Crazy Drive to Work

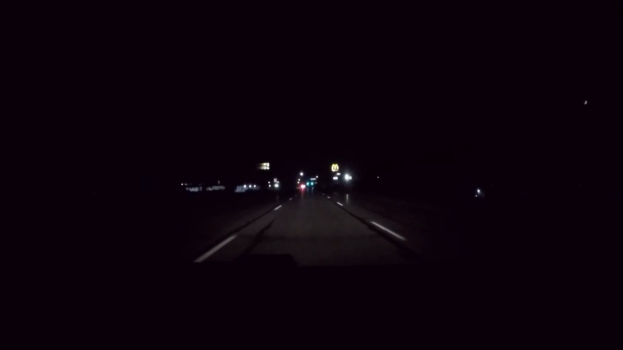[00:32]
Had an accident Ooh, fuck, what the fuck
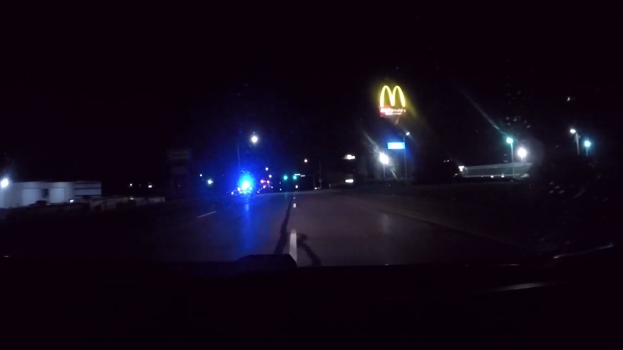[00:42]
Wow That car was messed up
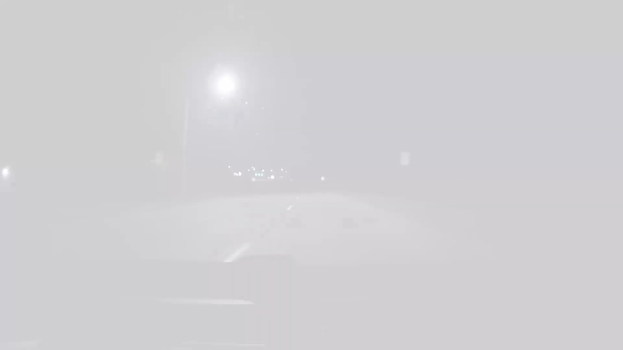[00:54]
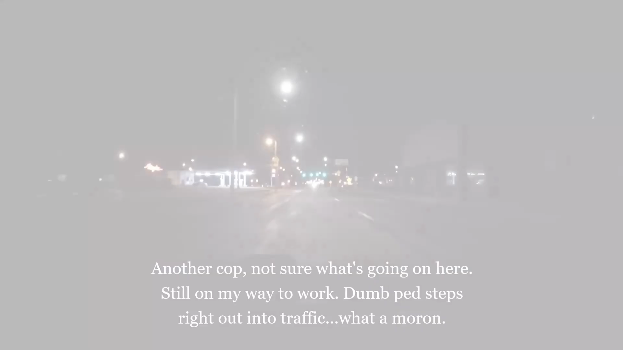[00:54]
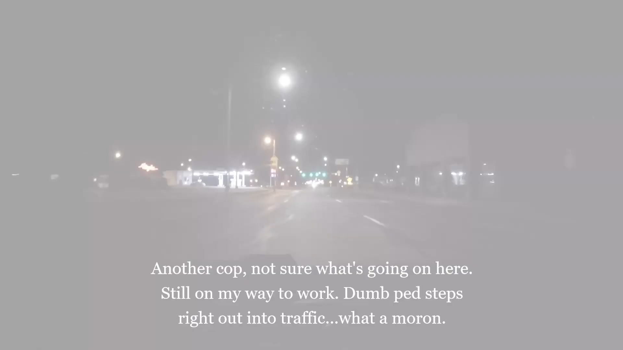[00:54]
Cop facing the wrong way What's going on?